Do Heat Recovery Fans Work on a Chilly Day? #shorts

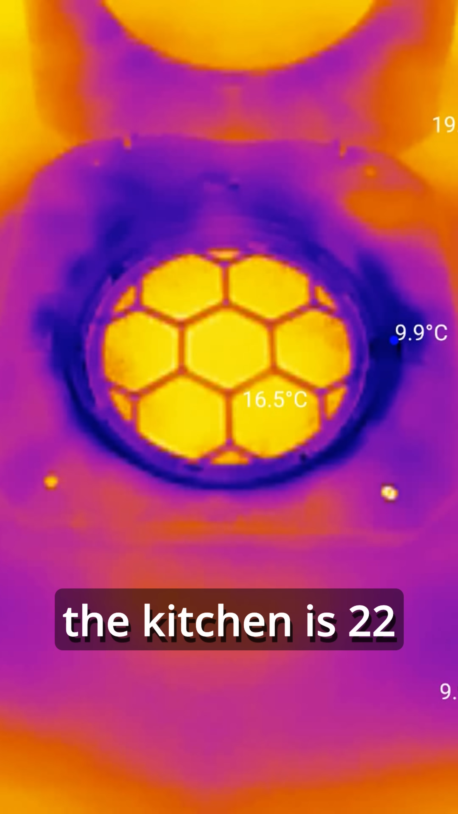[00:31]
On screen: spot 16.5°C
So what have we got well the air in the kitchen is 22 degrees and
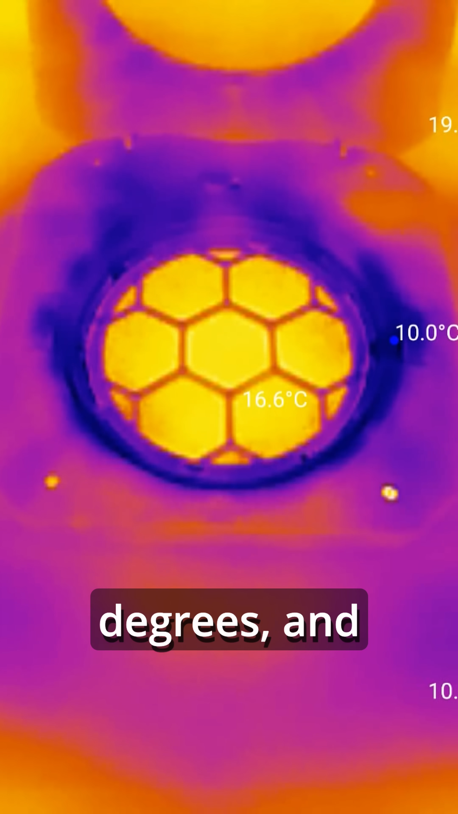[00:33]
during the exhaust phase the ceramic core goes from 16 to about 20 as the warm kitchen air gradually heats the core up.
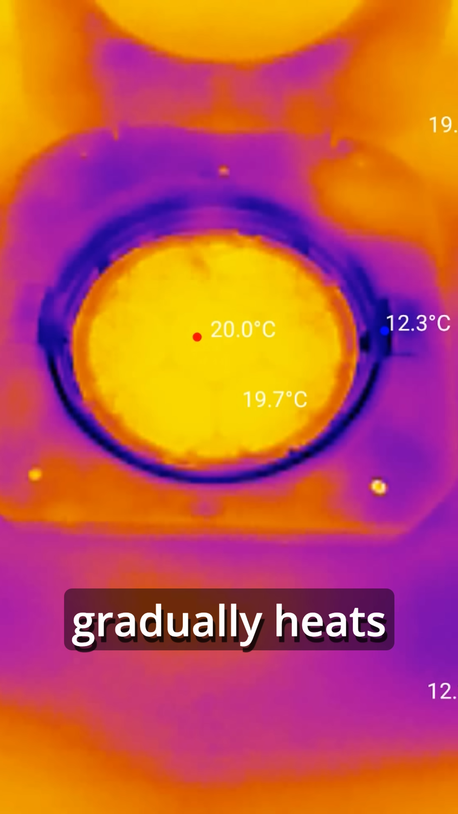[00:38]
Then we're into the interesting bit where the fan motor reverses and starts sucking air in from outside
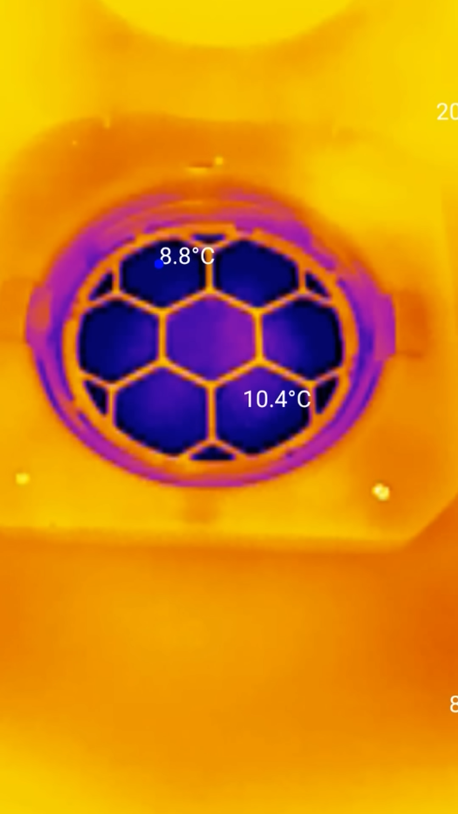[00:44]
and that outside air which was about three degrees when I was monitoring it is boosted to 10 degrees
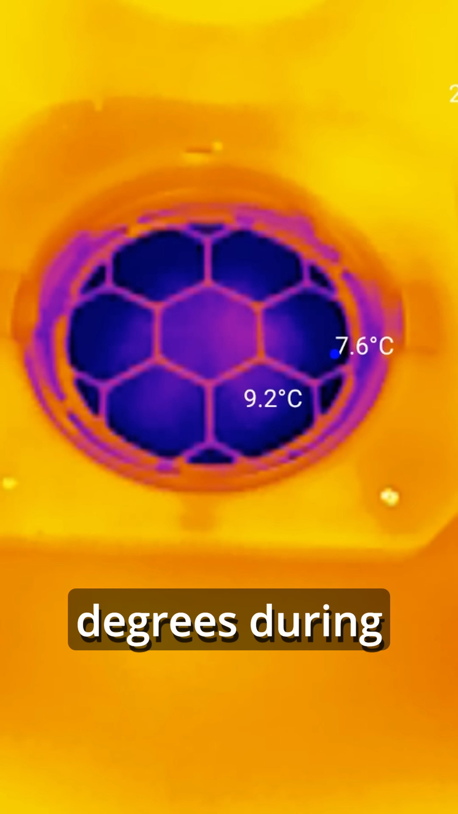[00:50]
during that supply phase with perhaps a one degree reduction during the 70 seconds as
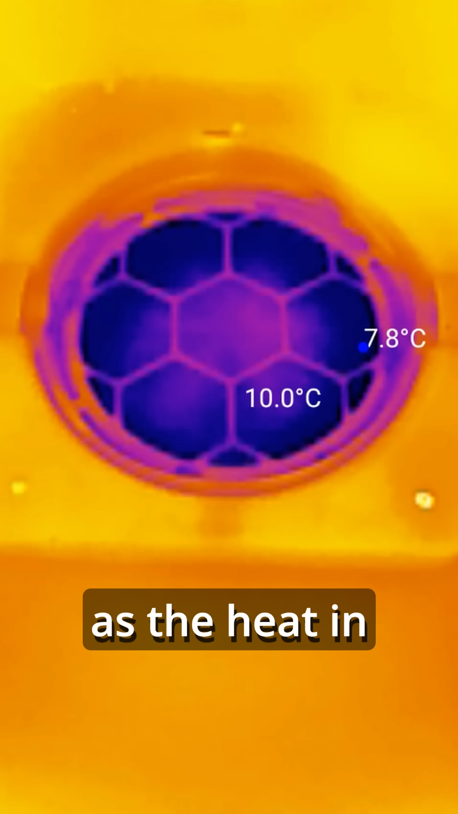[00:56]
the heat in the core is depleted by the cold air coming in. And what does that amount to?
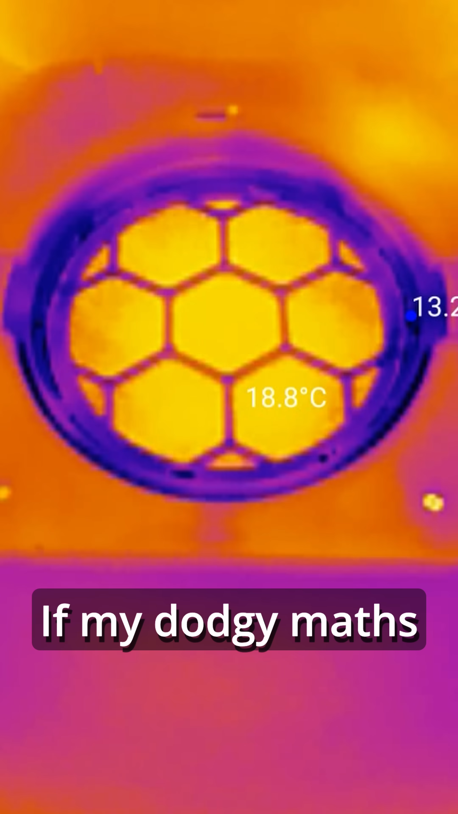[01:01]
If my dodgy math is correct we're looking at 37% heat recovery.
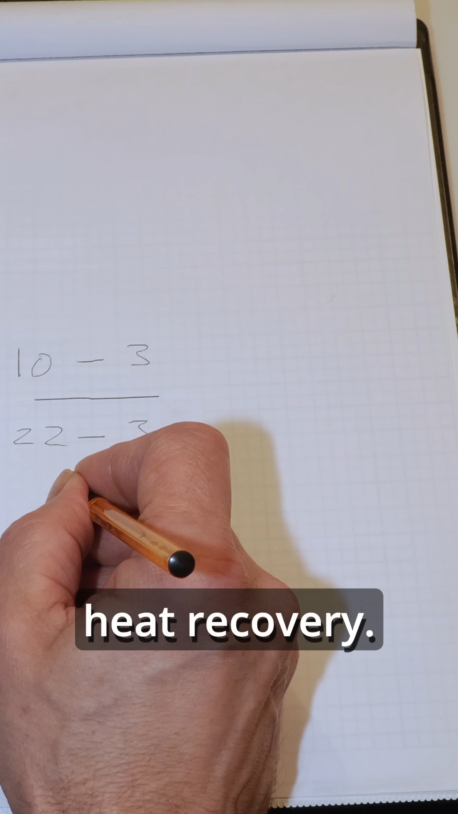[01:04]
So where does that leave us? Well Neil works in thermal imaging and made the point that this is showing the surface
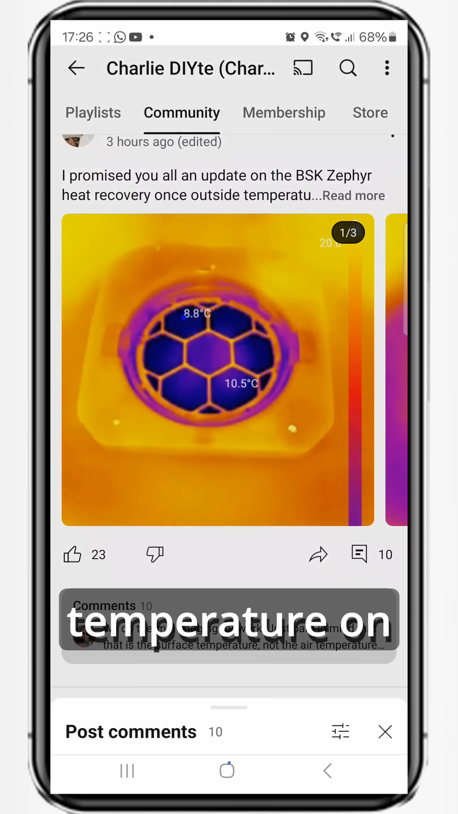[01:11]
temperature on the ceramic core not the air temperature itself. So the actual heat recovery could be higher.